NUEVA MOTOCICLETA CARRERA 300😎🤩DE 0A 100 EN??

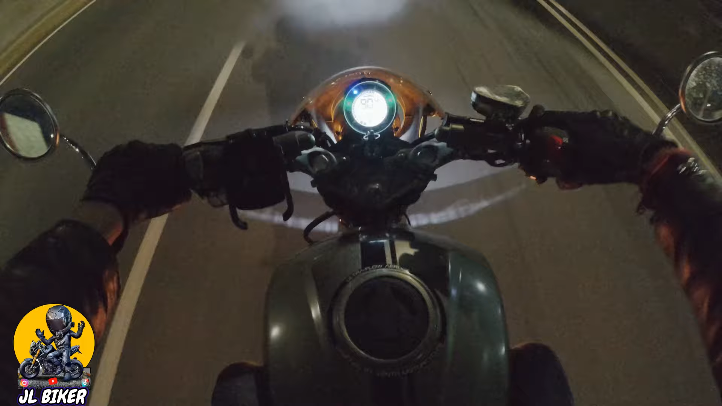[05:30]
aquí puedes notar de mejor manera esa luz azul al costado de la motocicleta como